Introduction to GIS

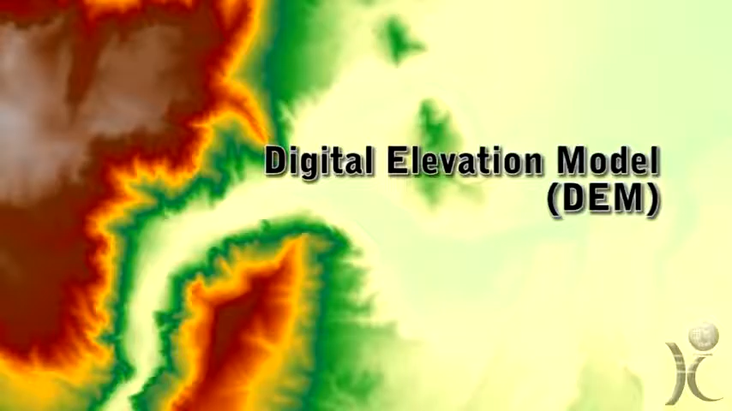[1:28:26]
Digital elevation models, which are digital files consisting of terrain elevations for ground positions, also known as a raster data set,
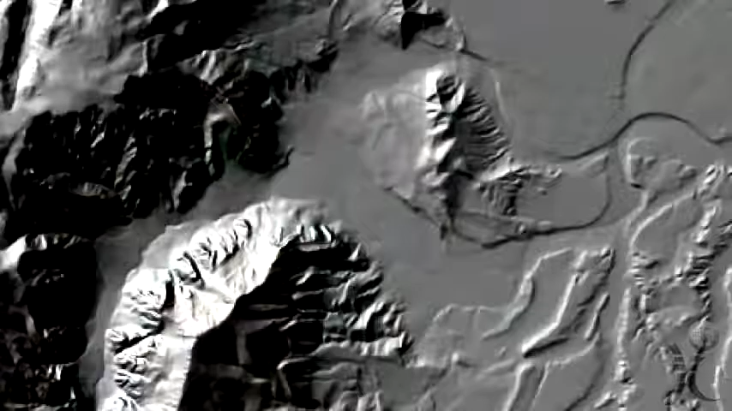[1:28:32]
can be used to generate three-dimensional graphics displaying terrain,